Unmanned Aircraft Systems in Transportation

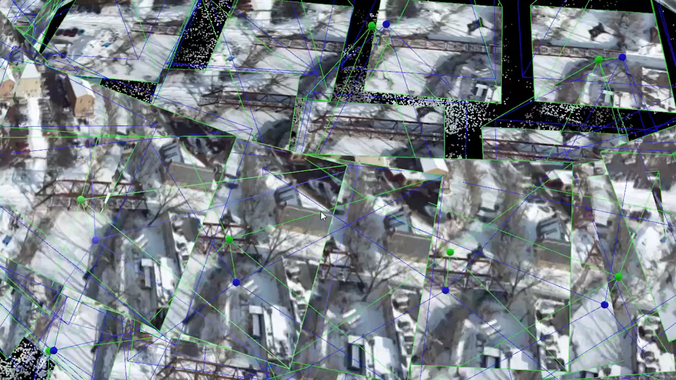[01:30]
we can produce a detailed 3D model of the landscape, or a bridge, or a road, whatever's out there.
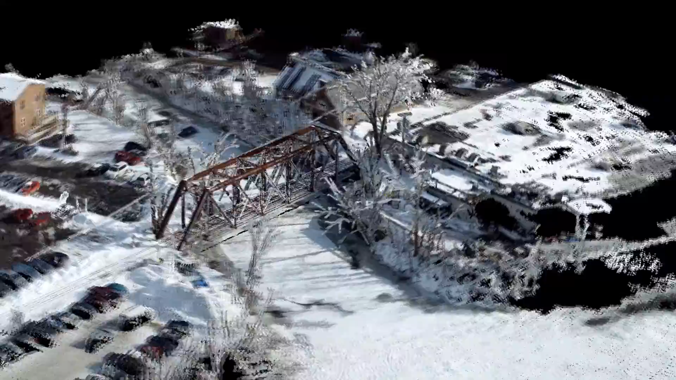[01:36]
And that detailed 3D model allows us to make very, very precise and accurate measurements.
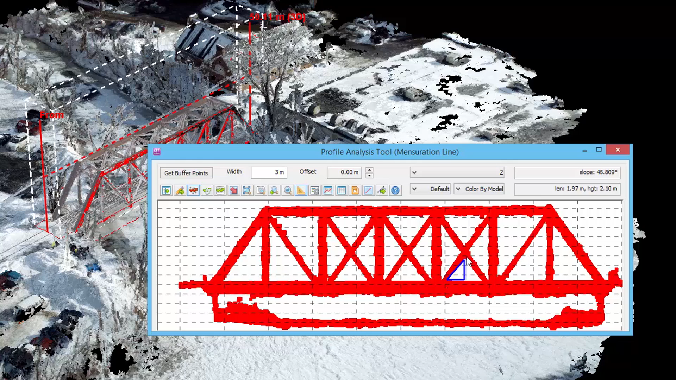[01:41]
Traditionally, if we were to get a corridor of highway data looking at the terrain,